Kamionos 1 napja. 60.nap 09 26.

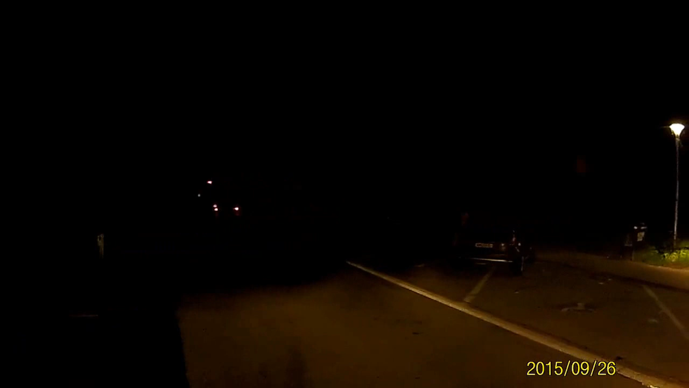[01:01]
Sok látnivaló nincsen, mert sötét van. Fáradt vagy ma, már csak abból, ahogy vezetsz. Úgyhogy megyünk. Ismét tehát csak reggel 3-ban, de ilyenkor lehet jól haladni. Balra tartunk a 8-as úton. Maradunk be már.
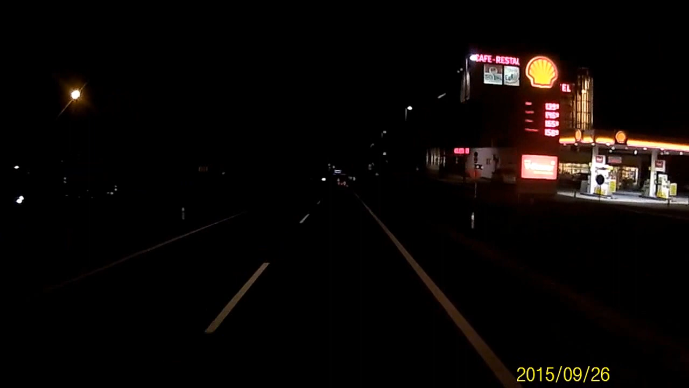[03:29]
A nagy látnivaló nincsen, mert sötét van. És itt jobbra tartunk Villag felé. Majd tehát az Ortiznél.
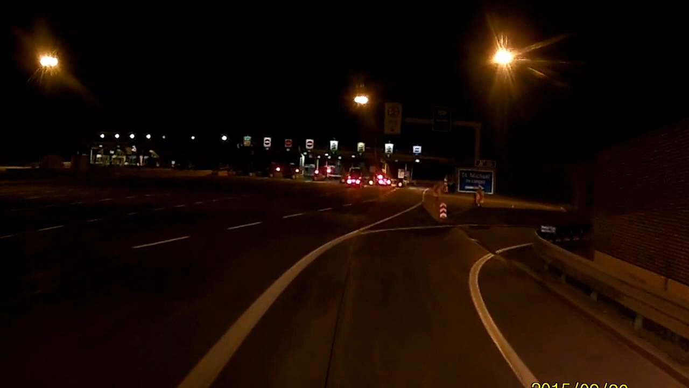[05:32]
Jön egy körforgalom. Akartam mondani, hogy melyik kiáraton mennyi, de nem tudom. 2 óra 20 perces vezetési idővel vagyok. És körülbelül olyan... Hát 2 óra kell innen a telephelyi körülbelül itt ezen a Bundesúton. Tudod, mit csinál az emberrel egy ütközés egy ilyen sebességnél? Ha nem jön közbe semmi természetesen.